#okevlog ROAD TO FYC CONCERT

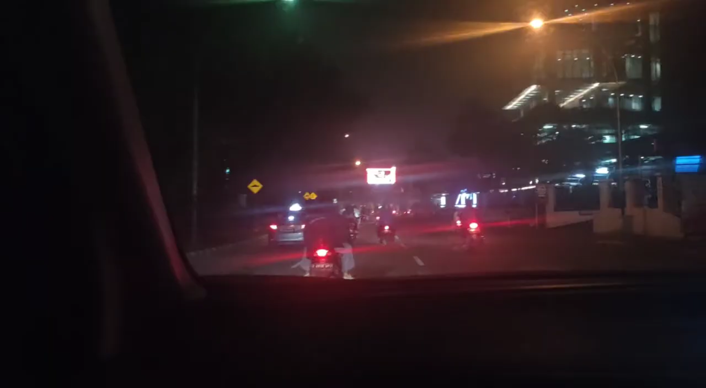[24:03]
Ini teman kita ya guys. Tabrak aja kak. Sampai di selip dong. Ya ntar pas supporter jemaah. Waduh, waduh.